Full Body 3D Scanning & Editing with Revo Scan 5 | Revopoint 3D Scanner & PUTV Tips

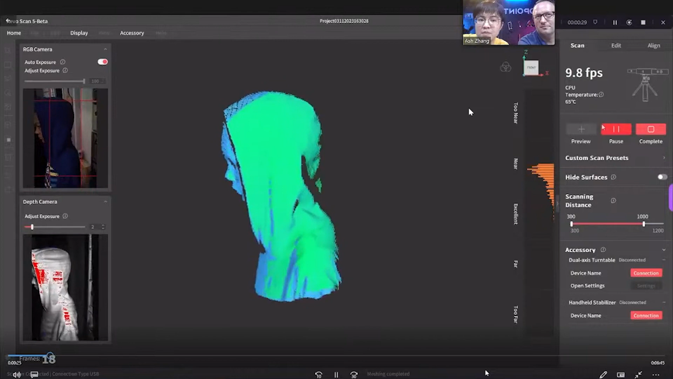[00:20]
that when you have like a five feet, you put a section, you're waiting until one section is scanned.
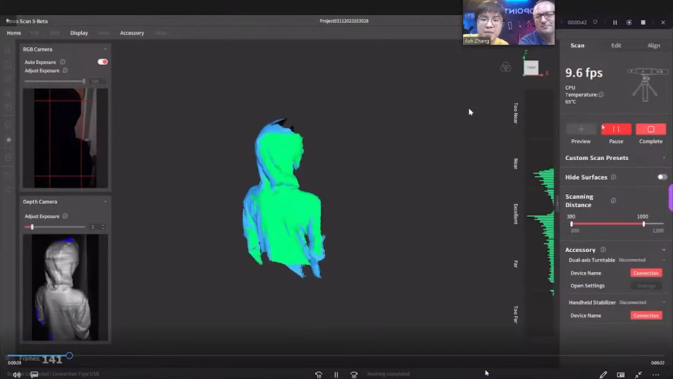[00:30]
If you have five feet person, you have, you're waiting 360 degrees.
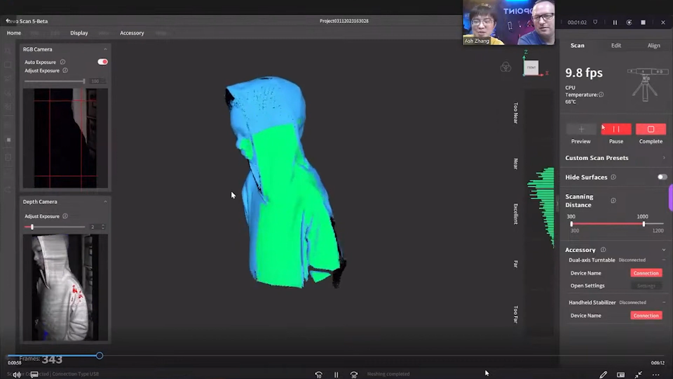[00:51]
360 frames, look at that. That's a magic, magic number. A lot of frame number. How precise control that is. Especially the first one, when you have face and stuff.
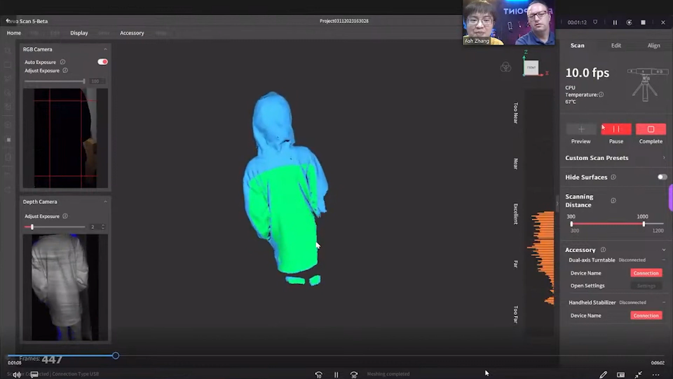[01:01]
So then after 360, 350, you are moving on a second section. Another 350, 360, dependent.
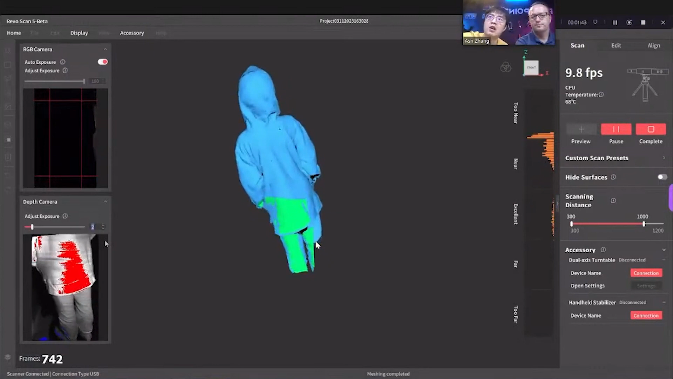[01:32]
Now you use colors to tell you the distance. Oh yeah. Or like green, perfect. That's here. Not perfect. Red is too far or too near. I need to fix. Now it's more intuitive.
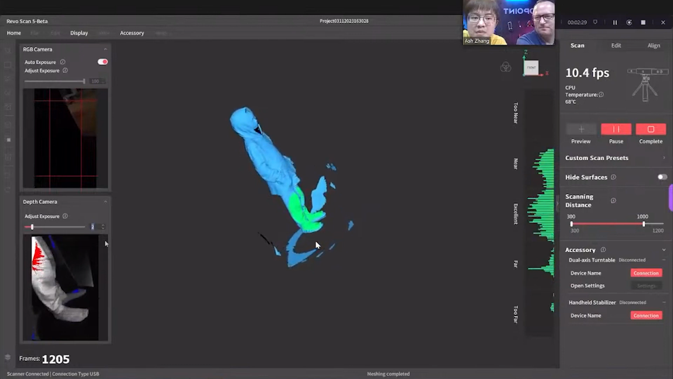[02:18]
So usually below two minutes you can scan the full body.
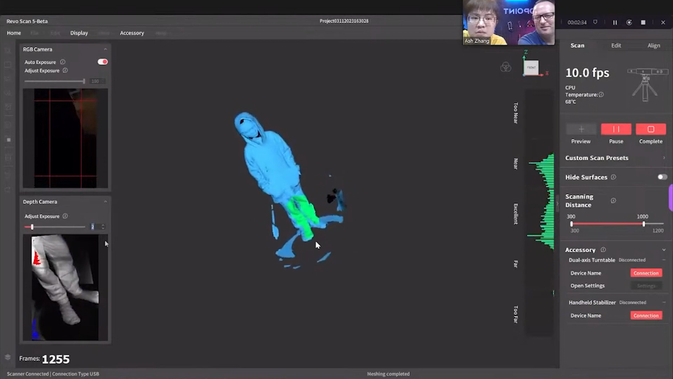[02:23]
Today I have a couple of frames extra because I was thinking I'm missing the feet for some reason. I like that so now you can see the number of frames it's bigger. It's a bigger font. 1,000, here you have 1,308 frames with around two minutes. Just scan, take it two minutes.
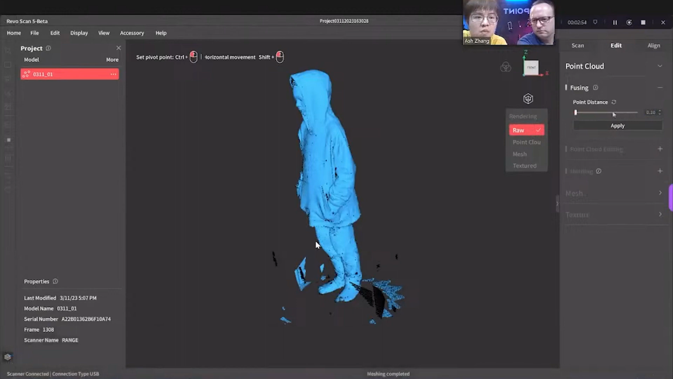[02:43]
So before you do edit everything,
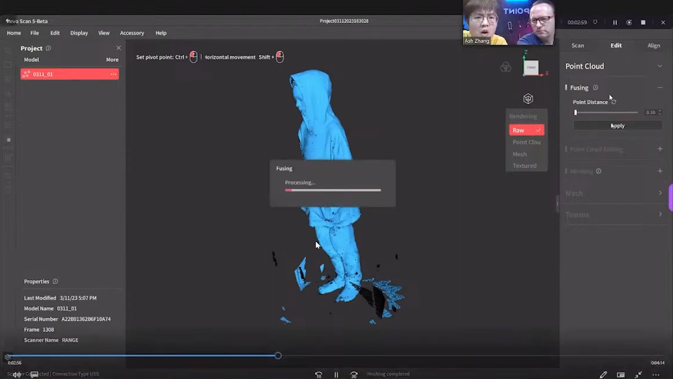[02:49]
of course, point using,
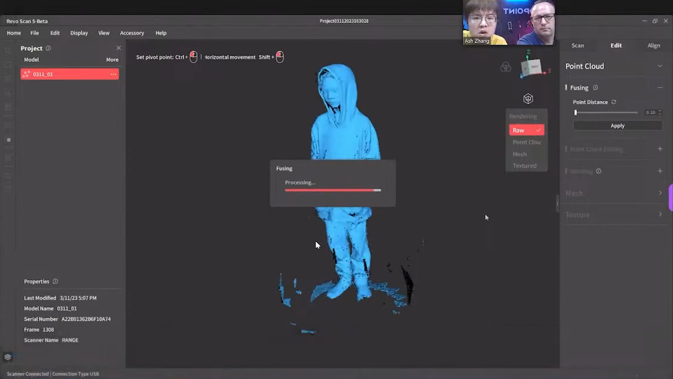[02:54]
I put a little bit of speed so you guys don't have to wait it two minutes, eight minutes actually. Minimum point distance. Now I have a point load we can edit.
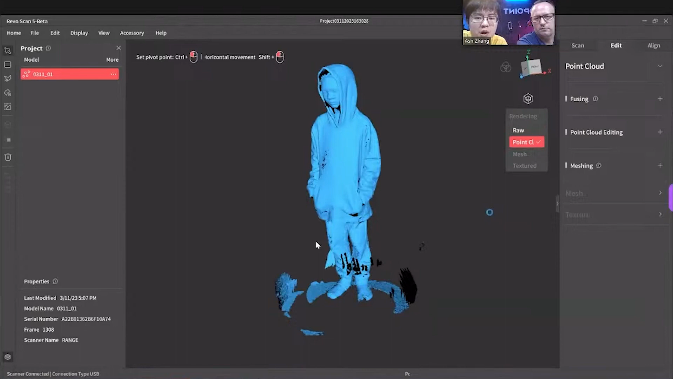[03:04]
Yeah, point load is ready. Now I have to remove it what was everything scanned.
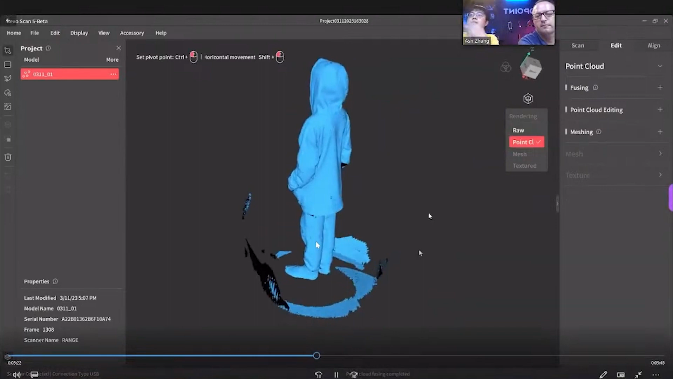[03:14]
Sometimes it don't, but sometimes it do. So it's dependent what you have around. So I'm removing now on a point load everything before meshing, because if you don't, it's going to waste your time processing time. So quickly remove it. Then you have less points to process. Yes, it's much faster and the most accurate.
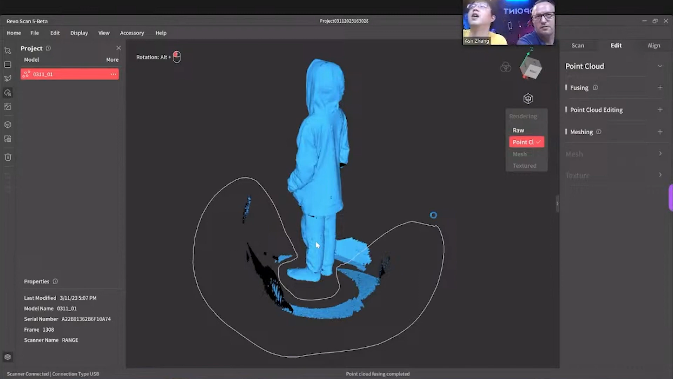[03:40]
If you have additional, a lot of additional like this parts, it's going to waste it. Sorry to interrupt you, Katharina. Armie, for your question. Actually, this model is called Rebel Point Range.